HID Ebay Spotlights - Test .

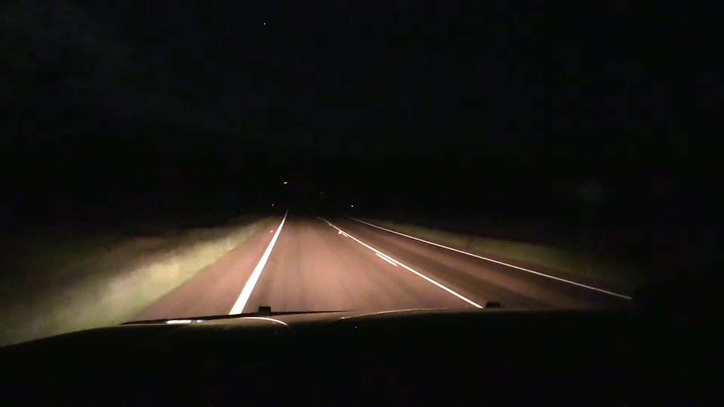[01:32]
No light, boom, light. There we go. You can see half a K up into the hill there. All the trees are lit up. Beautiful. Yep, definitely recommend these suckers. You can smell his pants. Until then. See you later. Alls, next time. Bye. Bye. Bye. Bye.